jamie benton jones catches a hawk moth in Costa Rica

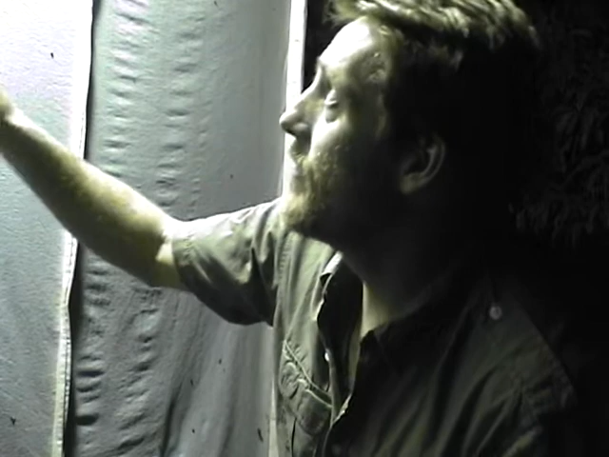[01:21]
small moths and a couple of silk moths but what I'm really after is the hawk moth